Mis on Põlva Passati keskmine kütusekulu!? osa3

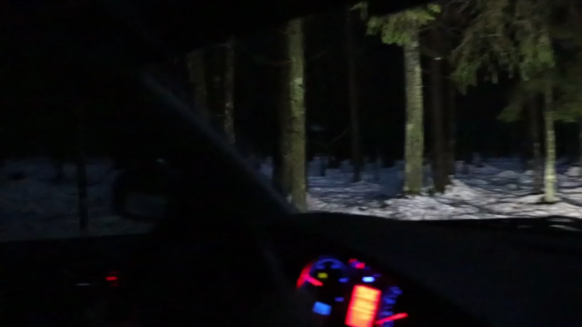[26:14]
Siin on vaata see auto käinud, millel on need laiad refid on olnud see metsaveo auto vist. Offroadi peale. Offroadi autol on vaata seda kandepinda rohkem kui mu sul 195 laiusega lamel refil. Okei, asi hakkab ainult pahemaks minema. Oi. Kannab juba välja siin teemas. Kannab, jah.